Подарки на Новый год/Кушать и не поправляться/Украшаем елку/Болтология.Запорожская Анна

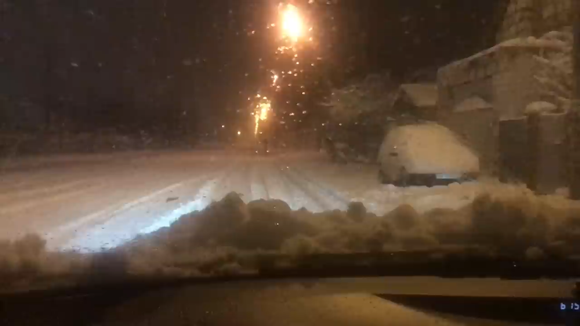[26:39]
На улице настоящая зима. А-а-а, вообще кайф. Просто смотрите, машина в сугробах. Класс. Я прям радую снегу, как ребенок, хотя я же говорила, но я снег не люблю. Но еду, видите, тихонечко, вообще, когда скажу, трех час. Думаю, ну его баню. У меня хоть диски, ой, диски, господи, у меня резина хорошая, но все равно заносит. Ну, я ощущаю. Когда начинаешь поворачивать или там тормозить, оно заносит.